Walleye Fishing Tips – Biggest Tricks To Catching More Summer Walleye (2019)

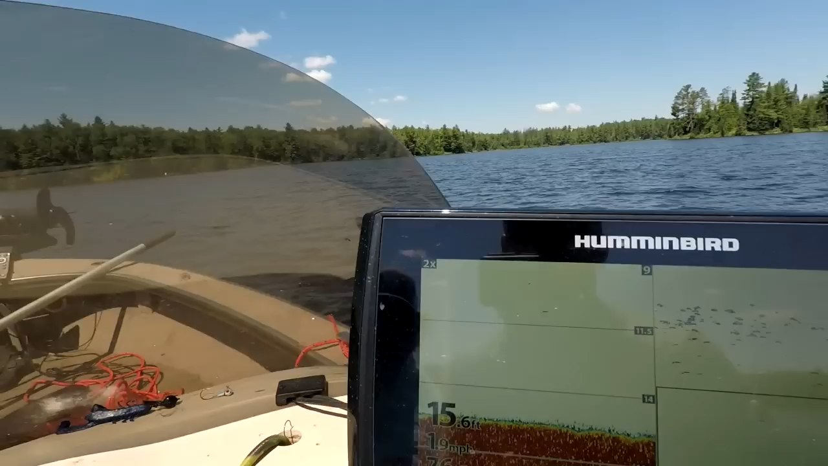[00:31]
On screen: depth 15.6 ft
pretty close to the spot here I'm gonna show you my graph
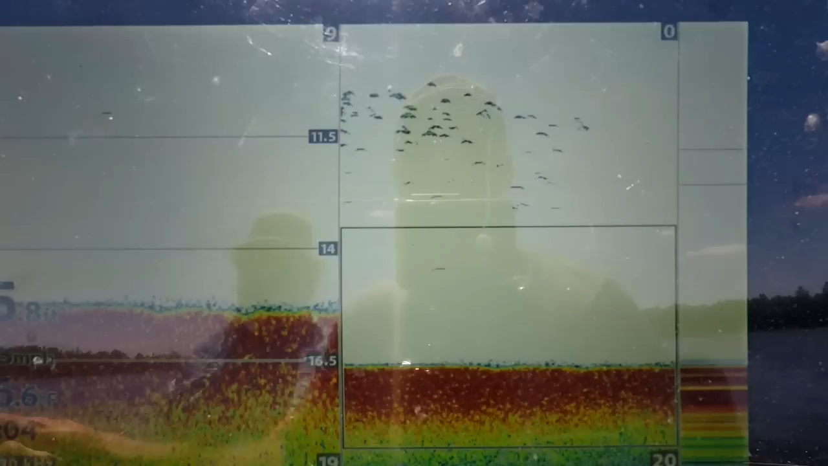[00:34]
and I'm gonna show you what we're looking for alright you see how right here we got this is this is all mud
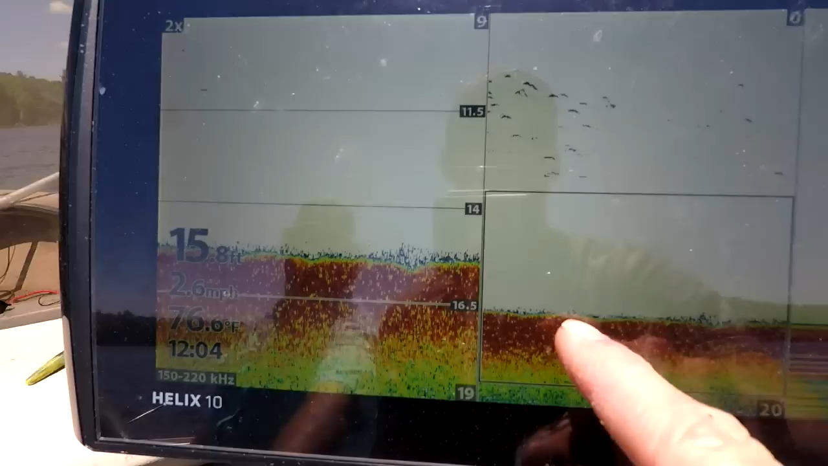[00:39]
On screen: depth 15.8 ft, water 76.6°F, speed 2.6 mph
flat in a second it's gonna start getting the bottom is gonna get a little bit more solid and it's gonna start coming
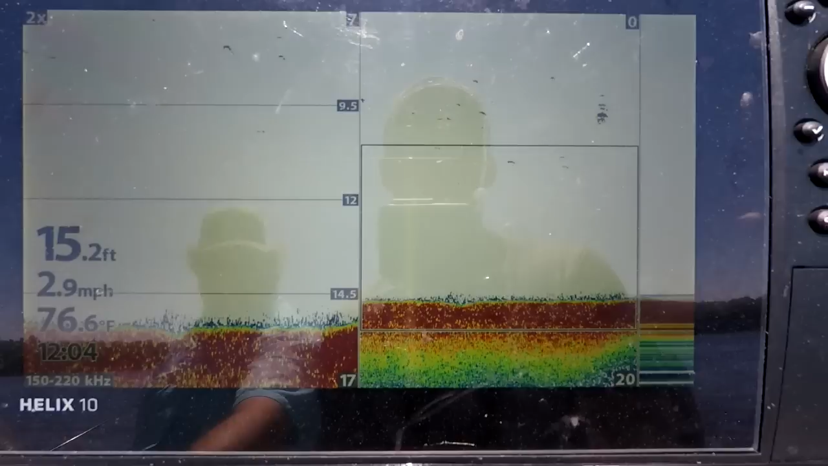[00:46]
On screen: depth 15.2 ft, water 76.6°F, speed 2.9 mph
up on a hump so
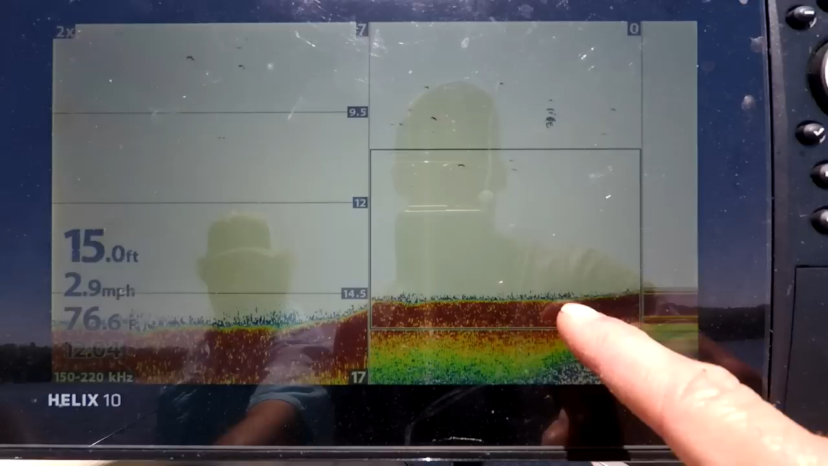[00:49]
On screen: depth 15.0 ft, speed 2.9 mph
you can see how it's starting to get thicker red there's the hump right there there's the hump look at that there's a fish right on the edge there
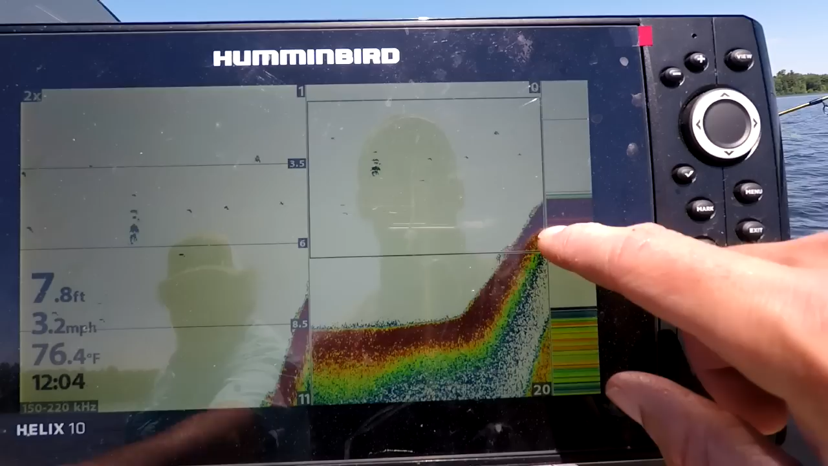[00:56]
On screen: depth 7.8 ft, water 76.4°F, speed 3.2 mph
but it's gonna keep coming up and it's gonna come up into weeds we want to be fishing this edge right here we're gonna
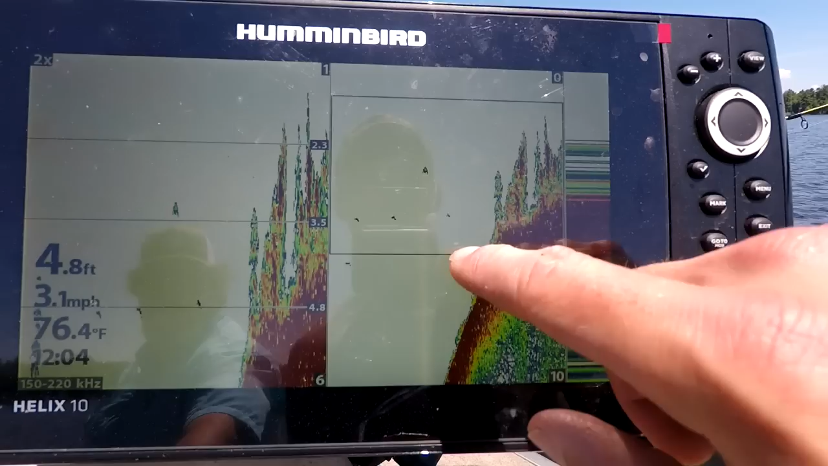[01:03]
On screen: depth 4.8 ft, water 76.4°F, speed 3.1 mph
fish all around this structure fishing this edge for these big walleyes they're
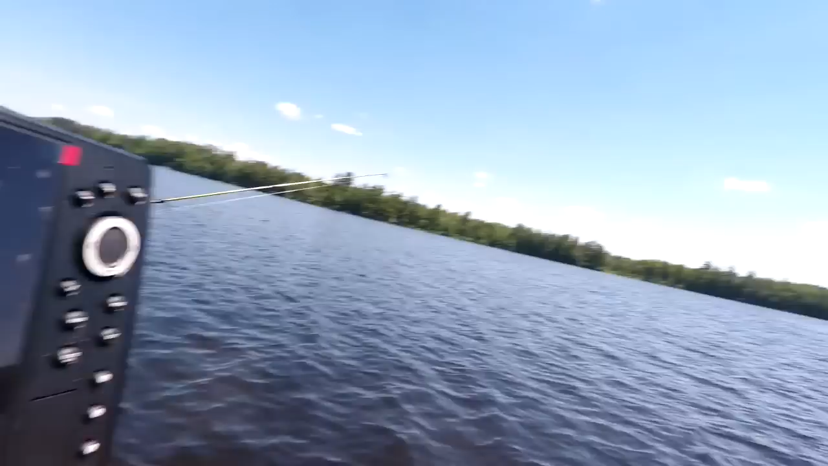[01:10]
just a bit the walleyes are just gonna cruise that edge looking for bait so what we're gonna do is we're gonna throw a marker buoy right on the top of this hump to let us know where it's at and then we're gonna work that edge all the way around so
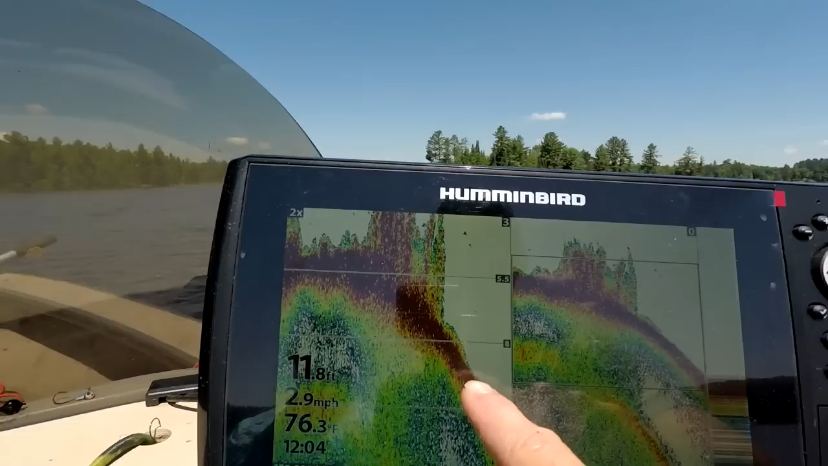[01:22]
On screen: depth 11.8 ft, water 76.3°F, speed 2.9 mph
here we're on the backside of the hump you can see it's dropping right back off possible some fish over here but you can you know
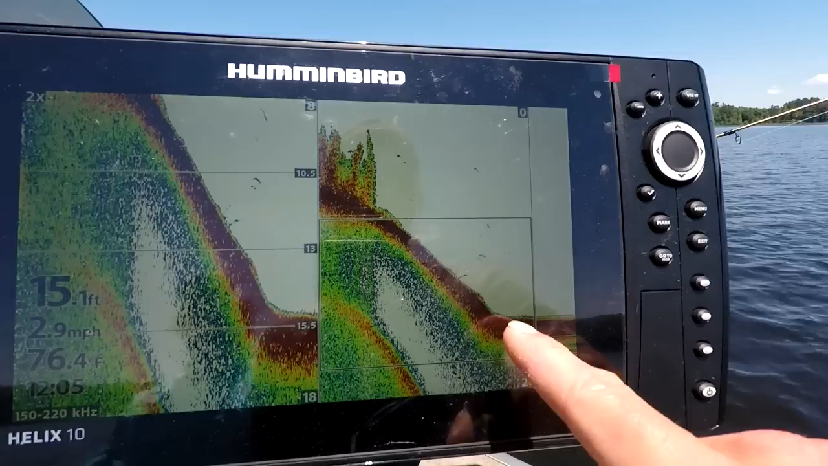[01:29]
On screen: depth 15.1 ft, water 76.4°F, speed 2.9 mph
we're dropping right back it's gonna drop it soon it's gonna start getting soft again there you go
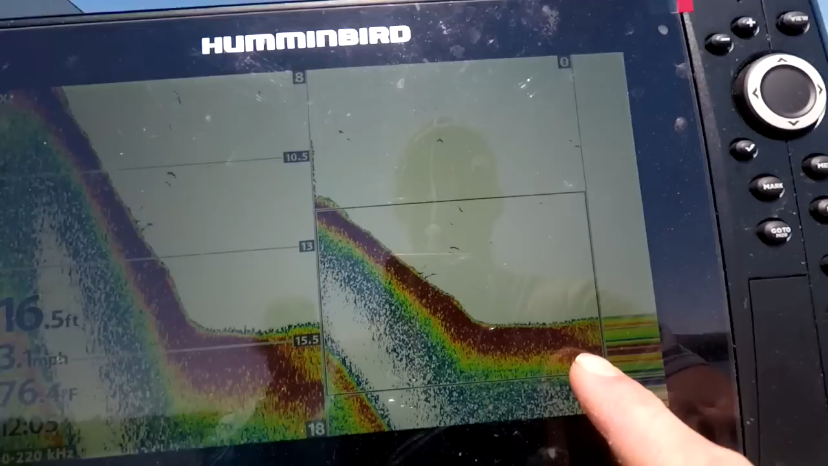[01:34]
On screen: depth 16.5 ft
right there starting to get soft so right this area and all the way up that's where these fish are gonna be sitting the key right now this time